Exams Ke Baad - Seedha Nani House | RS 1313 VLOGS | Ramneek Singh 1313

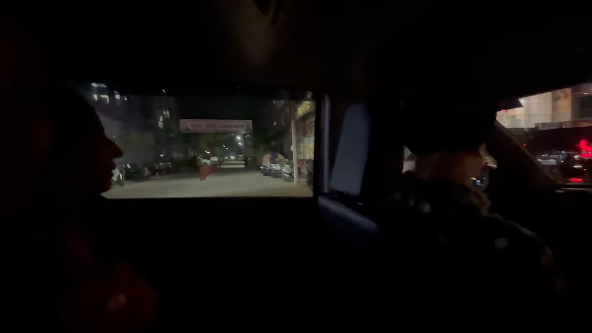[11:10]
गाइस अब हम गाड़ी में बैठ चुके हैं एंड अभी हम जाने वाले हैं नानी वॉक इन द क्लाउड्स में।